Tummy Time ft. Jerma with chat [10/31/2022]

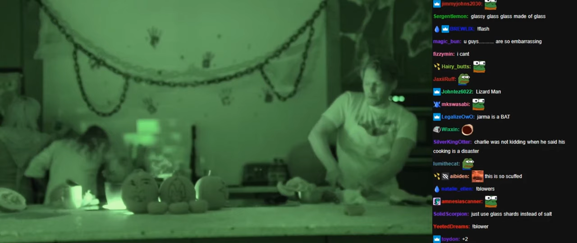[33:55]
Oh, wait a minute. Okay, yes. It's so dark in here. Okay, yes. I think I've got the right stuff. Do you have the right stuff? I don't want to eat glass salt. No, no, no. There'll be no glass in here.
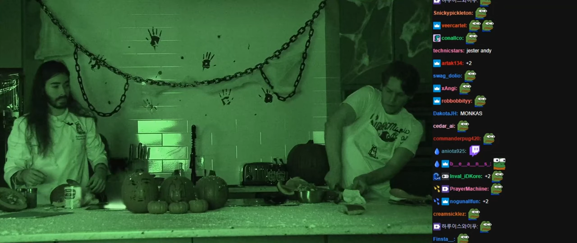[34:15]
We need the night vision goggles. I got you. It's actually not as dark in here as it usually is with the lights off. Well, Chelsea's picking up glass, so.
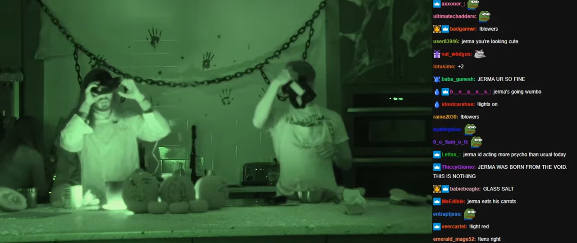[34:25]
Oh, yeah. Do you need the night vision for the glass? Because I can kind of man mode my way through. Yeah, be careful this. Back there.
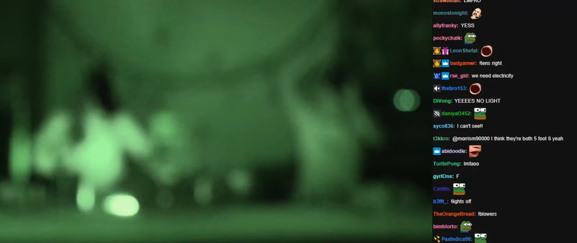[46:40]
Okay, so these go on like this. Nope, that burner is not on. I know that because that burner is not on? Yeah, I know that because my night vision goggles are infrared right now, so I can see this is on. That's so it's not on. Turned on. Do my have batteries? Where's the power button? Top left. Top left? How do I turn the... Oh, this is going to be scary. How do I turn that on? I don't think mine's charged. Can you see? Can you help me? Yeah, let me see. Where are you? I'm right here. Okay.
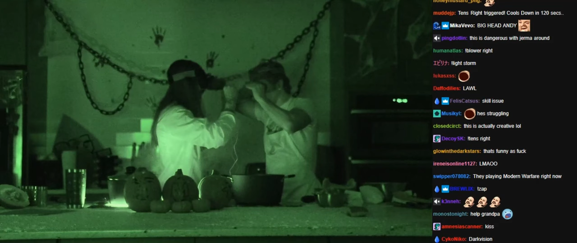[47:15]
Okay, so you said top left button? Yeah, here, I got you. It's right here. You on? No. Okay, we're gonna grab another pair for you. I don't think these are charged.
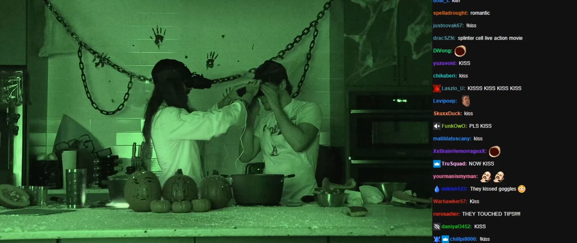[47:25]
Oh, that might be the case. Oh, wait, hold on. You on? There it is. Turn wheel to focus. Oh, these are cool. Yeah, no, they're nice. No, holy shit. Now you can see what I'm seeing, so that's definitely on. Yeah, no, that one is not on. Yeah, that is just not on. No, this is not turned on. Oh, wait, it's coming. Wait. It's like trying to start, but it won't. Is our oven charged? Did you plug this in with like a USB last night to let it go overnight and charge?
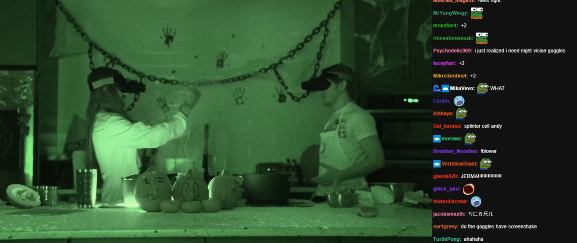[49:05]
I feel like I'm like a FPS. Like, I'm going to put my hands up here and just like start punching you. I know. It's cool, isn't it? Yeah, put your hands like this and like get them in frame so they look like first person. Holy shit. That's so cool. This is actually wild. That's cool. Yeah, I feel like it's like being in VR for the first time ever. Shake my hand.
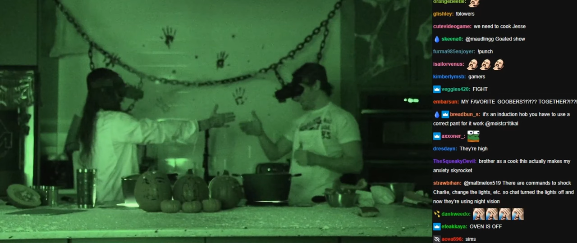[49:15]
Okay, let's try to shake hands. Yeah! All right. Okay, so we need that water to boil. Yep. Hey, man, cooking, man. Cooking half the time is just waiting for water to boil. You know what I'm saying? Where's that little blowtorch? Maybe we can get on top. Are the lights on? Or we can see again. Okay. I could feel that.
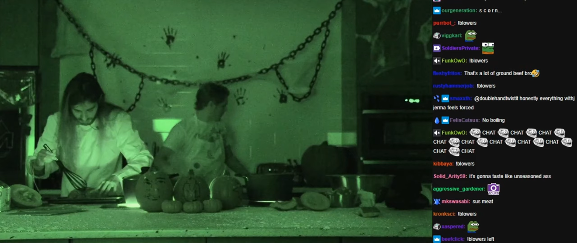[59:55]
Hey, hold on, I got God. Where are the glasses? I don't know where they are. I got you. Here, wait. Oh my God. Jerma, quick. Over here. Oh my God. No, that's not it. He's blind without his night vision goggles. I've got bad news. That just blew my hair into the raw meat. Oh. That'll be really cool. Especially for my face.
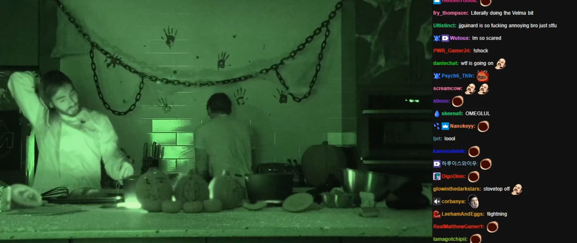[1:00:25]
Tummy time. This is the best this brain's gonna get, I'm not gonna lie to you. Yeah? I mean, yeah. It's probably good enough. Okay, and then I would say, wait, you just, what? That doesn't look like a brain? It is. They're suffering from Alzheimer's. Well, actually, I actually can't even see, so let me see. I gave it like a little...
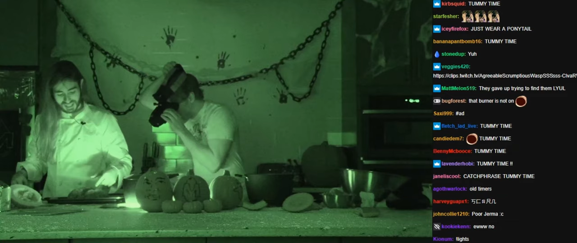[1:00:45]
You just like cut it in half. No. That's, so like when the neurons, like the connections start misfiring, uh-huh. And there's like a little divide. Yeah. That's kind of what it's like a car accident victim's brain. Oh. So right now it's like early onset dementia. Oh. Well, I... And then we just put it in the oven, I think.
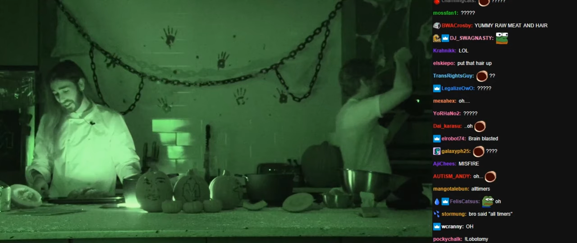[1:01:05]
Is it ready for the oven? How long in the oven? Where's the paper? Hey, Jerma, I don't think your pot heat is on. It is, though. I don't think so. Wait. This you can come check. This whole side, like, doesn't really work. Lift it up and see if it's red on the. I mean, with the infrared does not show it, so. It comes on and off. Turning a flashlight on. See, like, it's going to come on and off. It pulsates. You closed your eyes, but now it's off now. Yeah, no, I saw it. I mean, maybe the egg salad recipe just can't happen today.
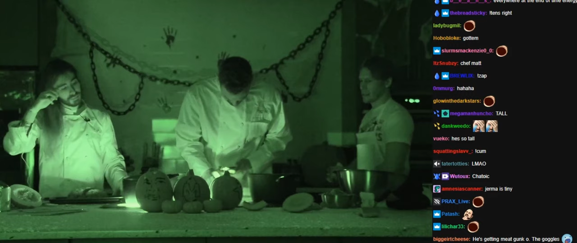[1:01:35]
Let me get this out of the way before somebody gets hurt. That's smelling good. It is. It's coming along. No, the pumpkin does smell really good. It smells pretty good. I mean, you're boiling water. The right? Water is boiling? No, you want to boil it. Oh, yes, I want to boil it, I'm just going to crank the heat up. Well, that's what I did. It just watch the burner, Matt. It goes on and off. I think it's out of battery, if that's how that works. This side is out of battery, I think.
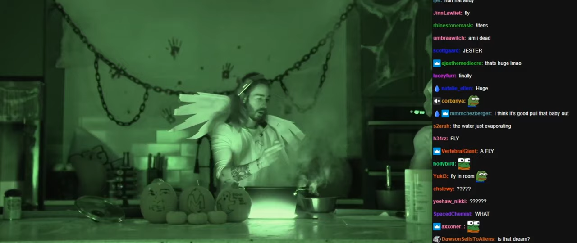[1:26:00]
You're going to break one. Okay. We're doing this in pretty diminished vision, but it's okay.